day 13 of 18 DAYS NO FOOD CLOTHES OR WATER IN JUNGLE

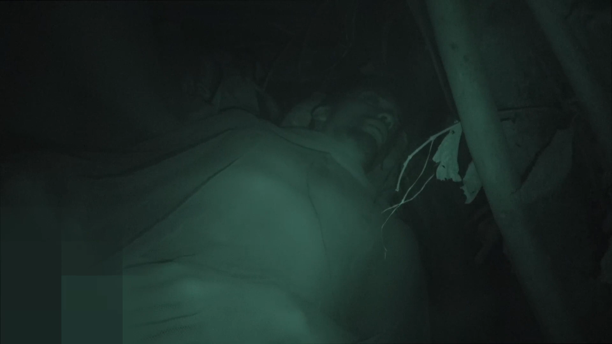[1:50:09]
Your hands still cold? Yeah, a little bit. Give me your hands.
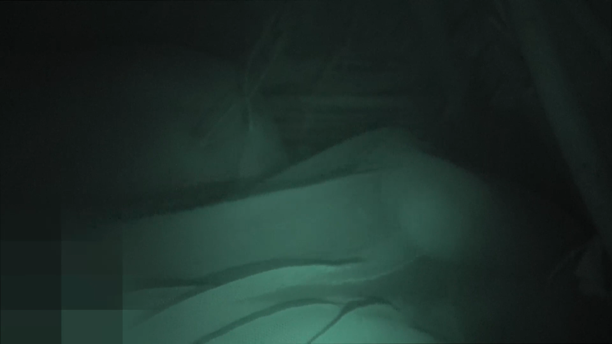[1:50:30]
Find your hands into mine. Oh. No. Put your hands together. Yeah. Find them between mine. Just keep moving them. Just wiggle them. My whole leg was pretty much for a while. My foot was very numb earlier. I just moved it. And it stopped being there. How come you don't want to use the silver then? Because it's not. It shouldn't be used too often. We've used it every day. Yeah, but it shouldn't be used too often.